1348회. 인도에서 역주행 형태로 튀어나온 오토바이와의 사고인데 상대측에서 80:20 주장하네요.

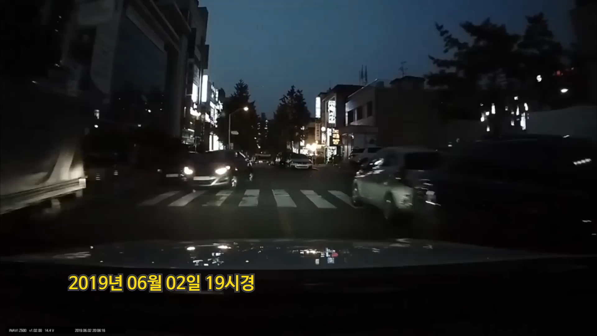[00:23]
잘 가고 있는데... 중앙선 물고 갈 수밖에 없죠? 주차된 차들 때문에.